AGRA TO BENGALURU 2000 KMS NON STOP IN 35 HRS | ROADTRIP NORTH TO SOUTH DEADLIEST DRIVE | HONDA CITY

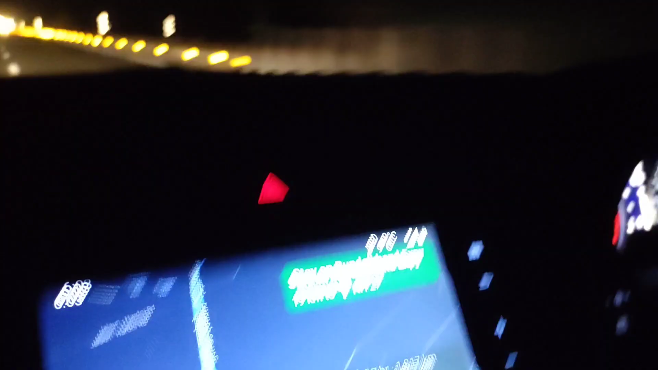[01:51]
अभी जो मैप लगा है वो बैंगलोर के लगाया हुआ है हम लोग ने।
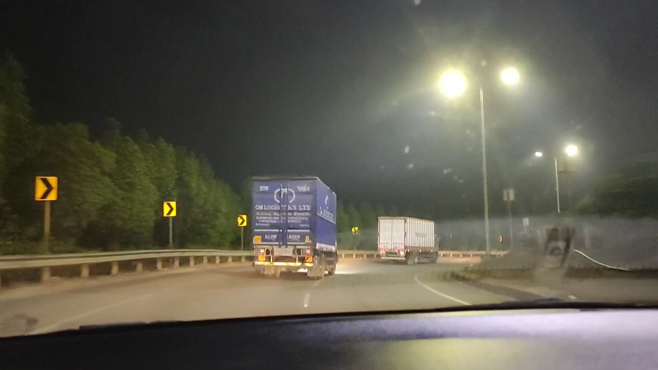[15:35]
ये हैदराबाद के लिए हम लोगों ने आउटर रिंग रोड ले लिया है।